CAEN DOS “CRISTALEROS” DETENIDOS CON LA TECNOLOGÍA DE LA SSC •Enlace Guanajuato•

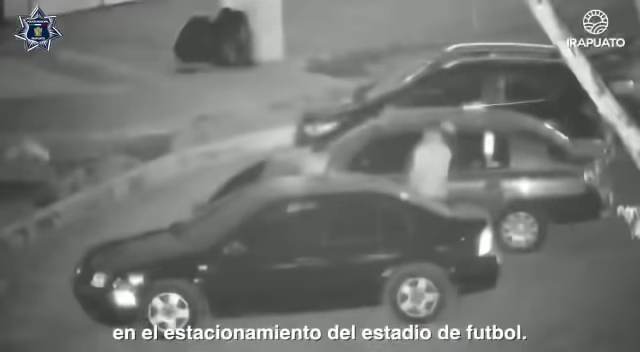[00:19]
Tres hombres descendieron del vehículo y se dirigieron a al menos dos vehículos estacionados,
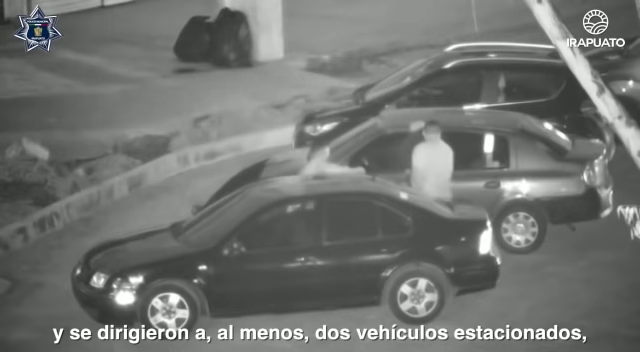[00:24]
rompiendo los cristales para sacar varios objetos. Rápidamente, una unidad de policía municipal llegó al lugar,
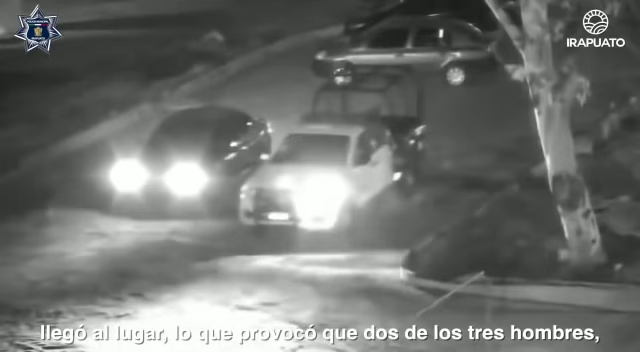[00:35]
lo que provocó que dos de los tres hombres trataran de escapar corriendo y el tercero emprendiera la huida en el yeta negro. Tras una persecución, fue posible detener al conductor de la unidad y a otro de sus cómplices en Lázaro Cárdenas.